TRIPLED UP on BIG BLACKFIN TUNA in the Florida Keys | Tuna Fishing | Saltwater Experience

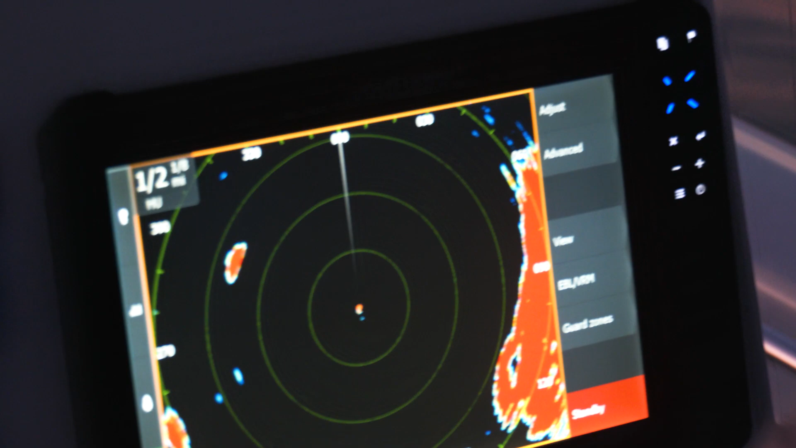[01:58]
And we're getting marking that boat right there. That's good, because it works.
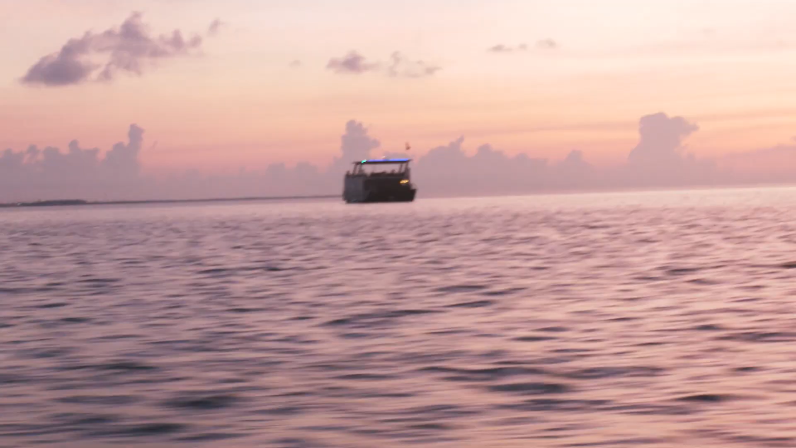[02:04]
Running out in the dark, we'd have been worried about that.
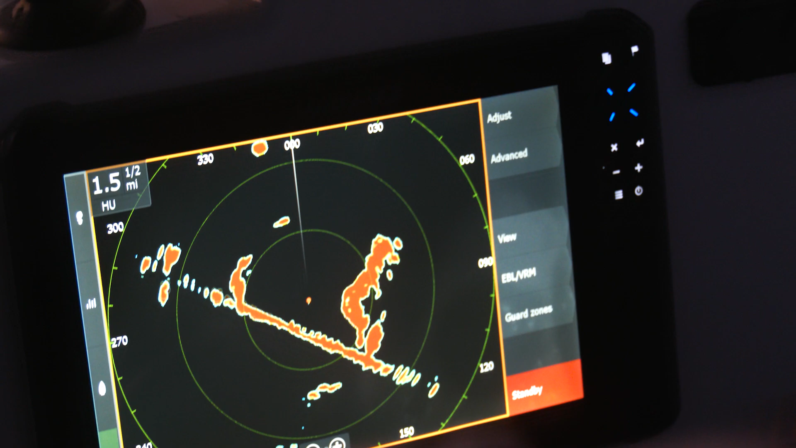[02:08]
It gives you a lot of confidence leaving early. I don't know what kind of boat that is. I don't know.
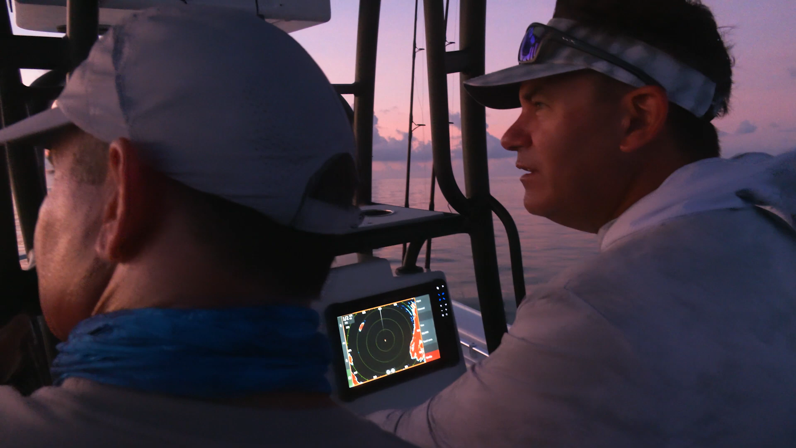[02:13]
Some sort of work boat. Never been there before, so I mean, that's, you never know what'll be out here. Mark it right there. That's clearly that same vessel right there.
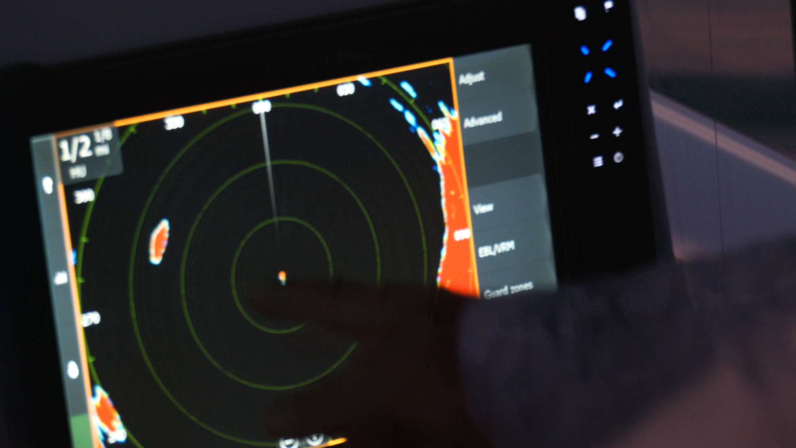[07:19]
I always worry about running around in the dark. It's nice to have the radar, a little sense of security, and then also check the radar for storms. You know, making sure there's no storms way offshore as we're out there.
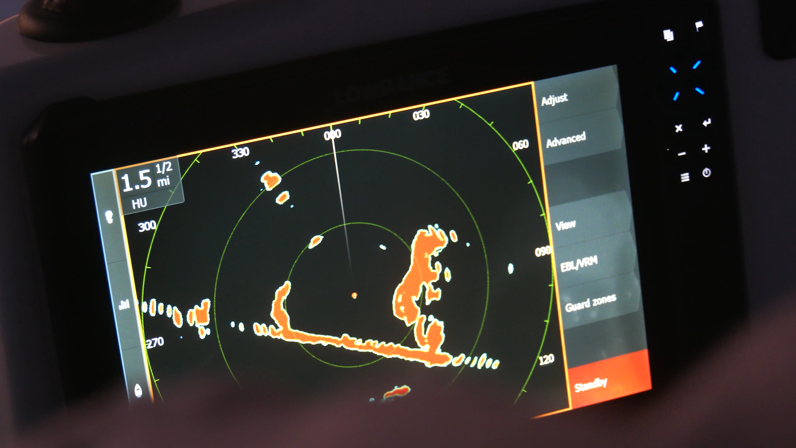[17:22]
It's got a 48-mile range, so I can see a storm or boats just way out away from me and make good decisions.
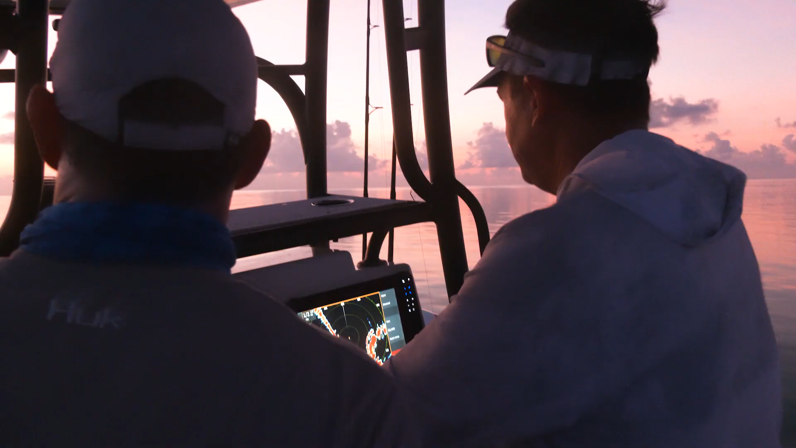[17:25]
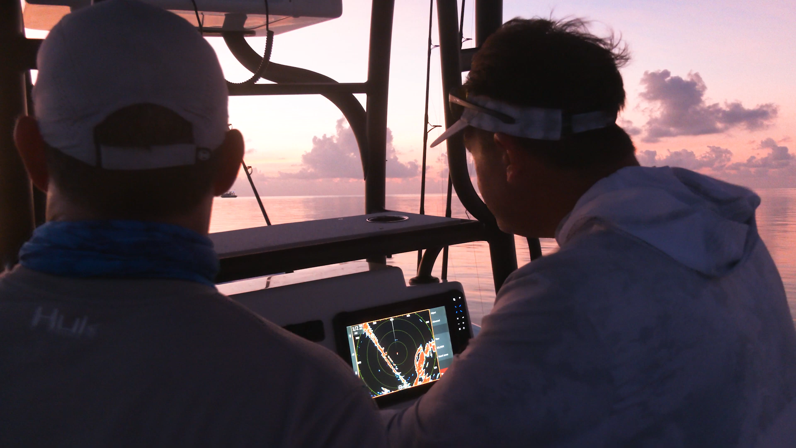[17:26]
And then the thing that I use the radar the most for here in the Keys
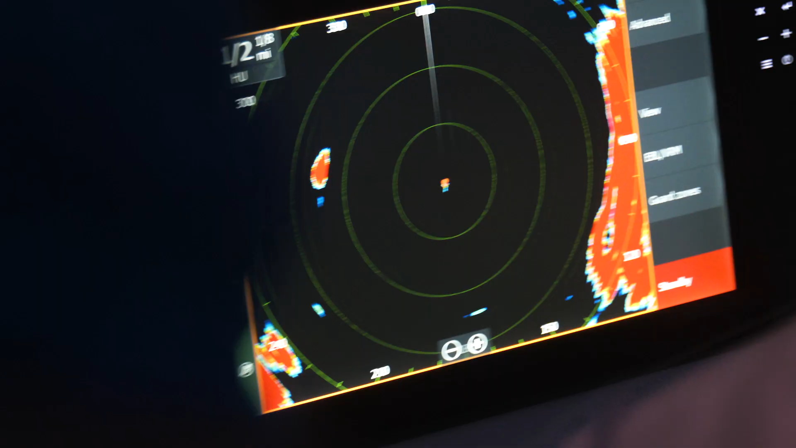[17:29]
is running at night or early in the morning when we leave in the dark. I want to get out there early in the morning to beat the crowds and get out there when the fishing's really good. So leaving in the dark is a big advantage, but it's also really scary running in the dark.
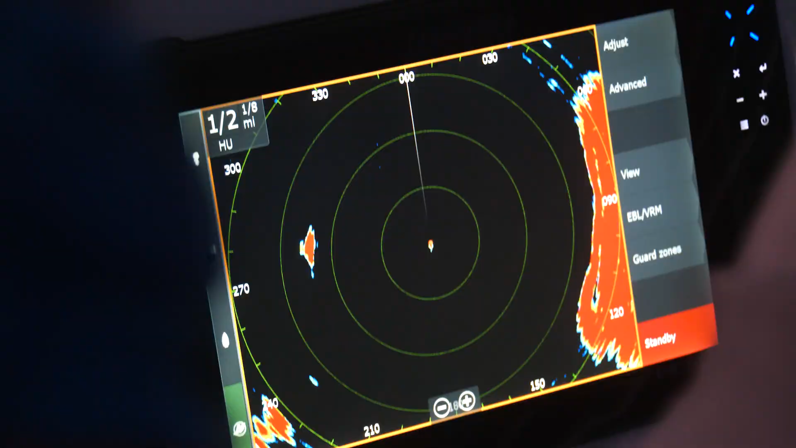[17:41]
You know, I'm worried I'm going to hit a channel marker, hit another boat out there. A lot of times there's boats out there without lights on them, so it's a little sketchy, especially when I'm running through crowded areas coming back from tarpon fishing at night.
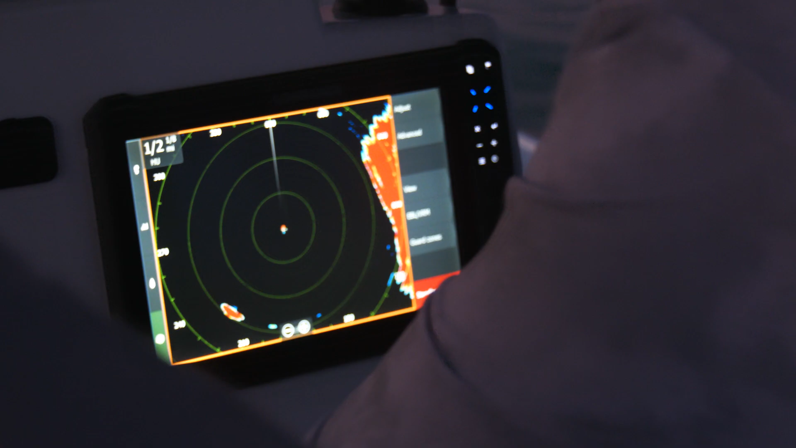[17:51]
That's where I really like the radar. And the feature that's most useful with this new Halo 24 is that it has this velocity track feature.
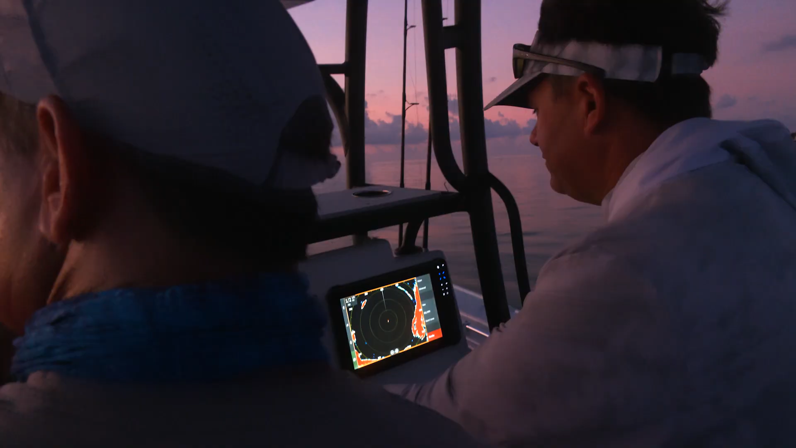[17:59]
And this allows me to tell the difference.
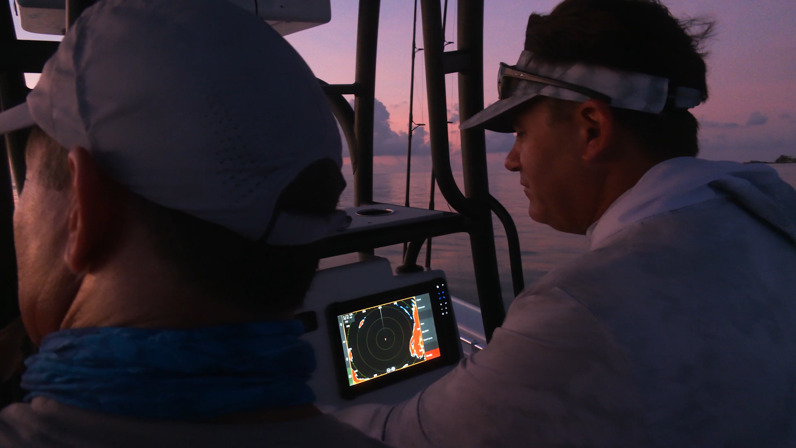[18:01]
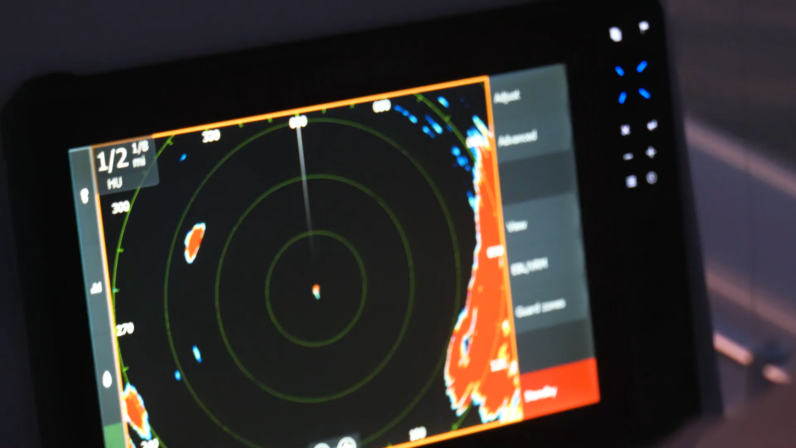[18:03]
When I see a mark there that's a boat, it shows me if that boat is actually moving towards me or moving away by showing up in a different color.
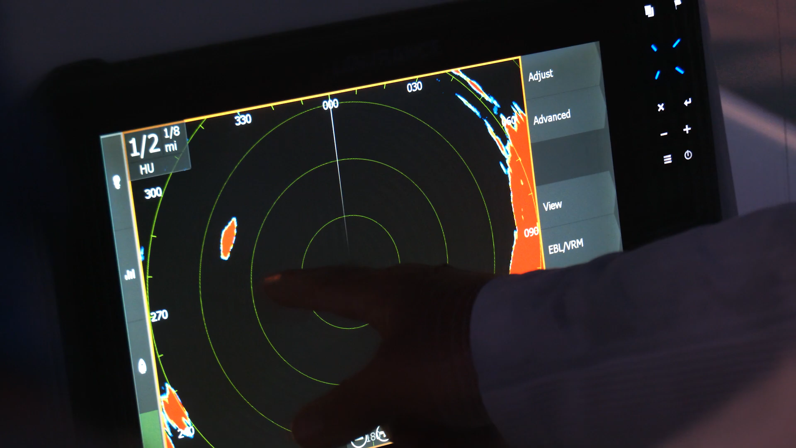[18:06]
It does this automatically so that I can have
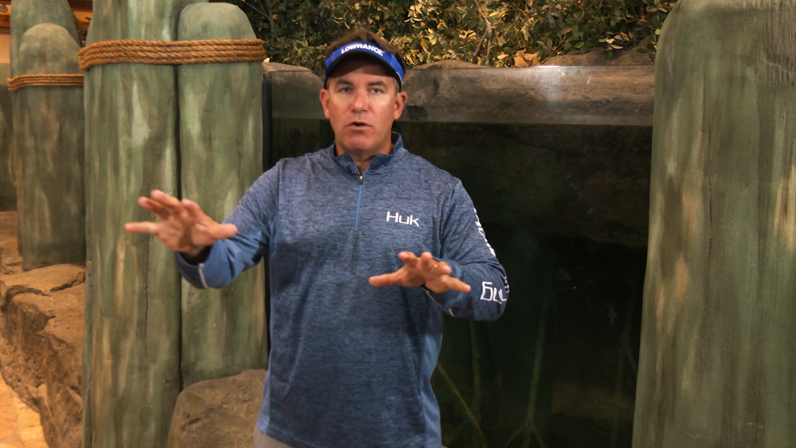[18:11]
multiple boats out there and I can see the ones that are moving towards me or away from me. This is an incredible safety feature because not only, you know,
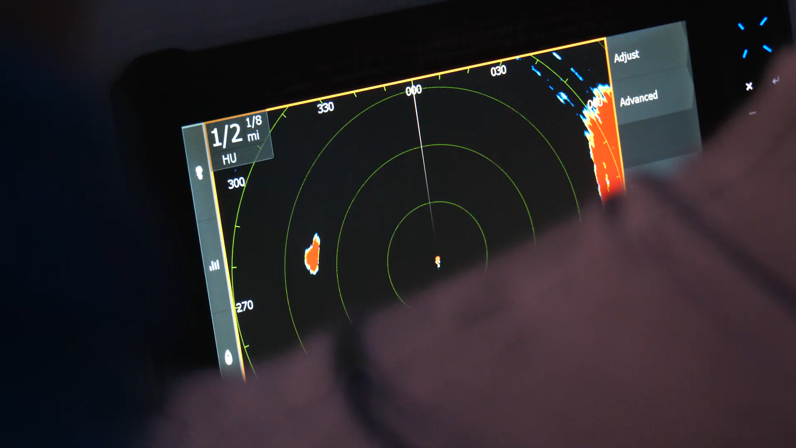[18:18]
do you know that there's a boat there, but you know the direction it's going and it allows you to, you know, quickly make a smart decision.